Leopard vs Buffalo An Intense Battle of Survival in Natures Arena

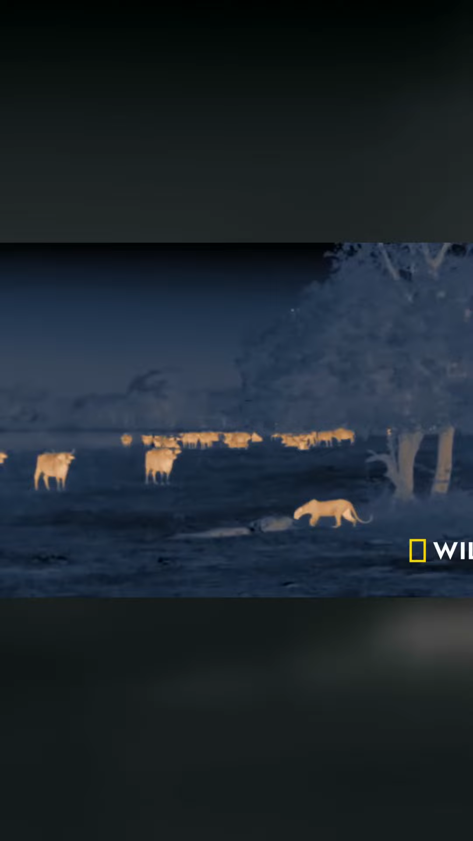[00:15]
She reclaims her kill and her dignity from the small croc.
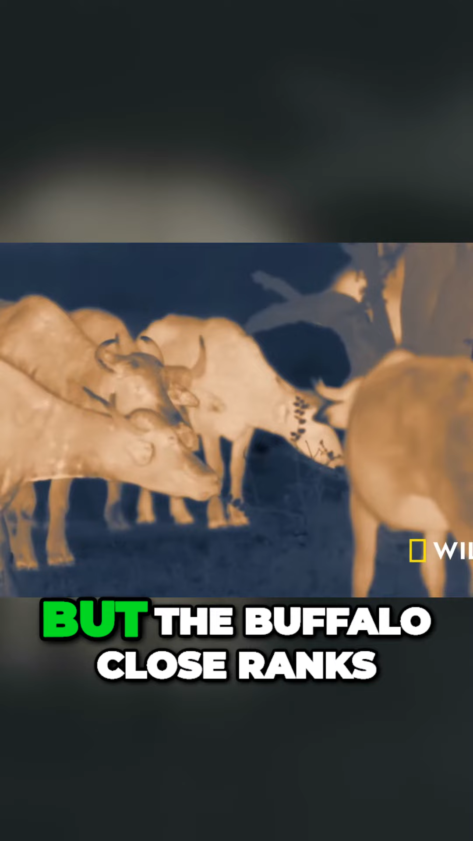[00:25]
But the buffalo close ranks around her, forcing another chasing retreat.
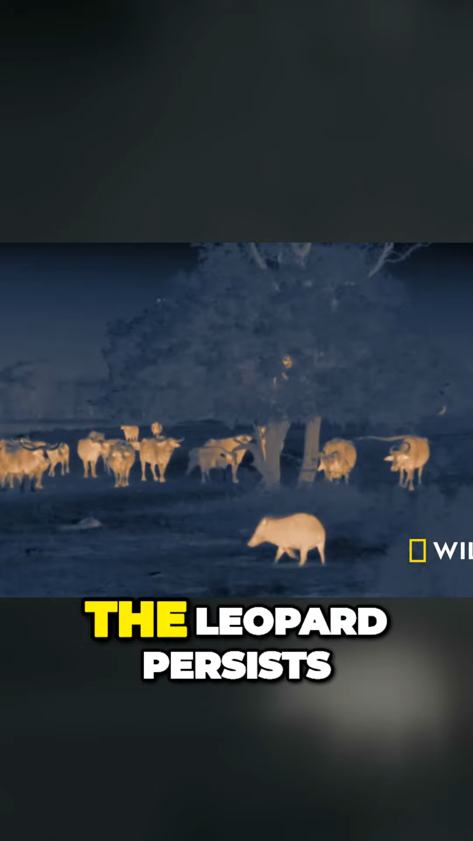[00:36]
The leopard persists, repeating the cycle for hours.